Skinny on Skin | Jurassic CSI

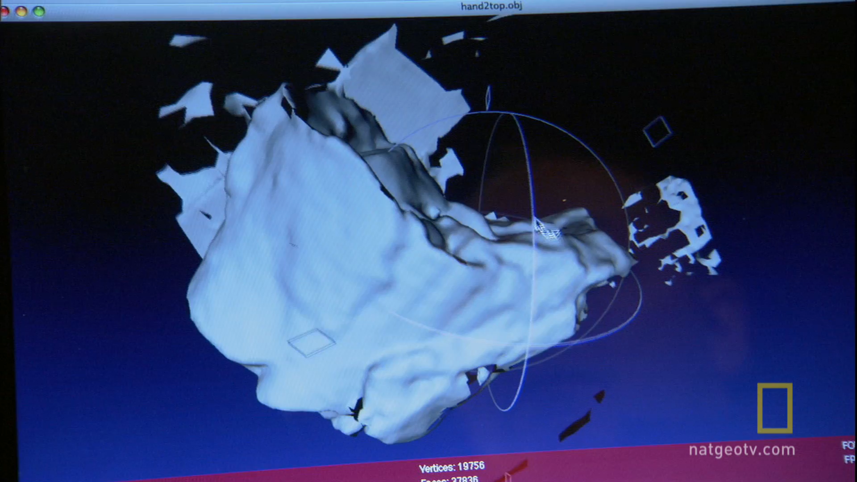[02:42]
Enter the data into a super high-tech computer and voila! A flawless representation of what Dakota the Hadrosaur could have actually looked like.